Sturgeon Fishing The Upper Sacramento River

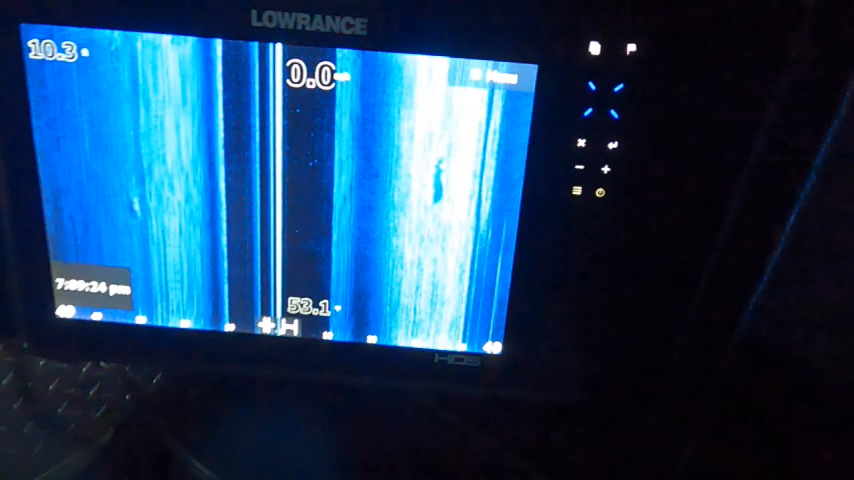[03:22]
Getting some sturgeon moving here tonight. That's for sure, right there.
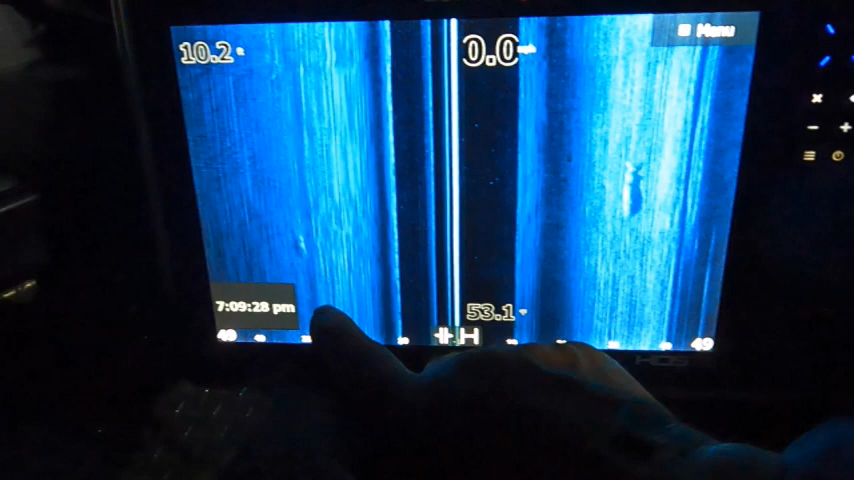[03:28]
I got a fish over here, but I don't think that's a sturgeon.